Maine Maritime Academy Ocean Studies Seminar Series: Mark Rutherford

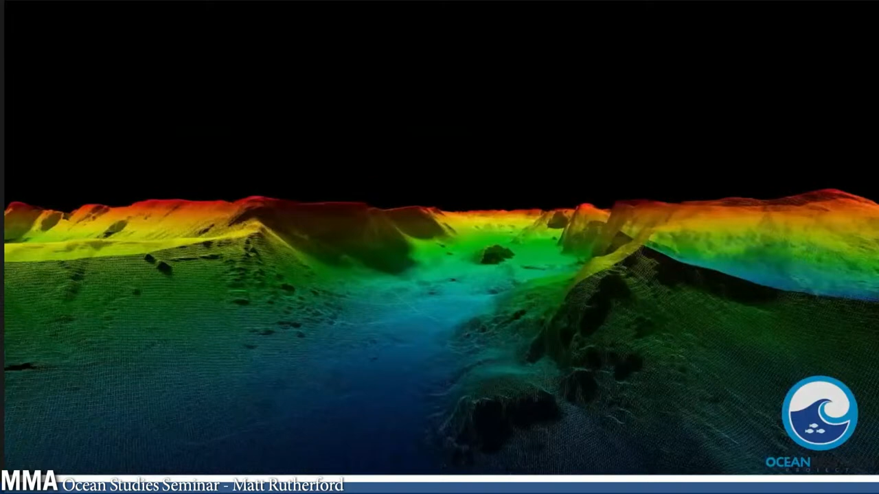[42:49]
ancient markings and features tell of colder times during the last glacial maximum. By expanding coverage of the Arctic seafloor, climate models can better predict the pace of sea level rise and impacts from the warming of our planet.